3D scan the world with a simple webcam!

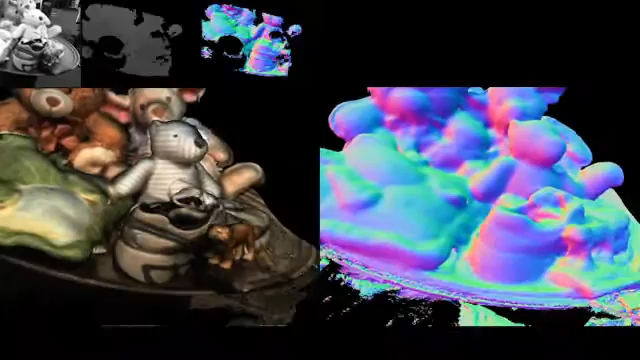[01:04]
integrated into a 3D model so this means that every depth map actually improves the 3D model over time.
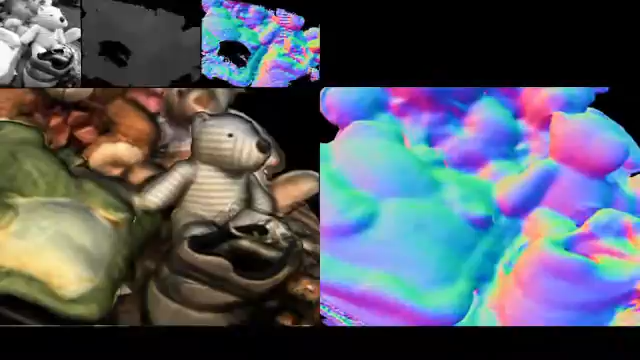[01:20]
dense depth map every frame and on top of it by utilizing the camera pose information and this depth map we get a very detailed
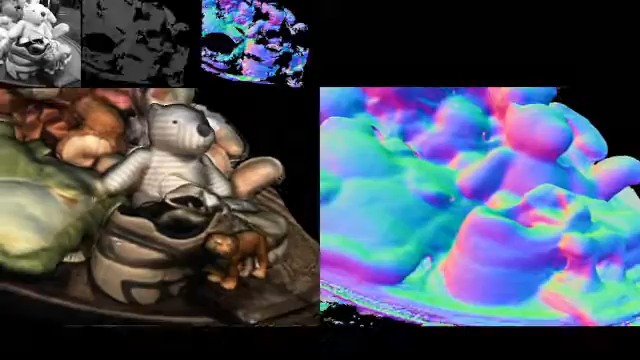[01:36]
for instance you can see the tiger being richly reconstructed against the shoe and because it's a